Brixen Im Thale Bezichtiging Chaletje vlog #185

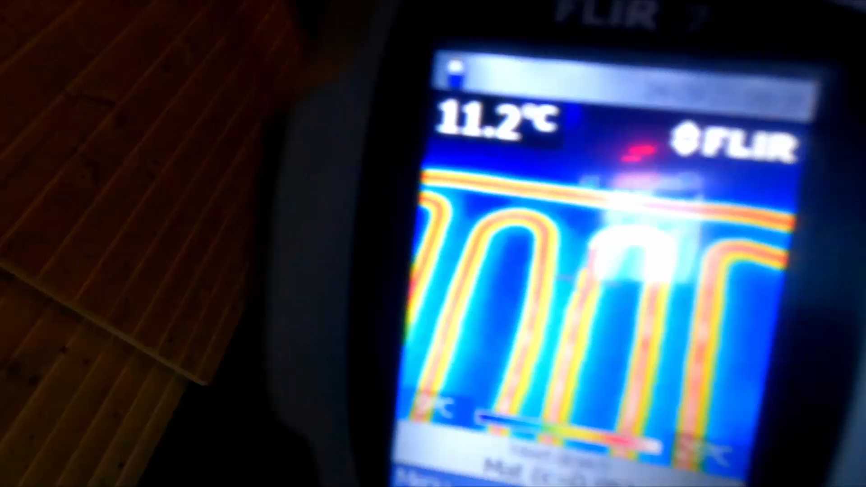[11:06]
On screen: spot 11.2°C
Dat is echt grappig. Dan kun je controleren of het overal heel is, of het werkt. Ja.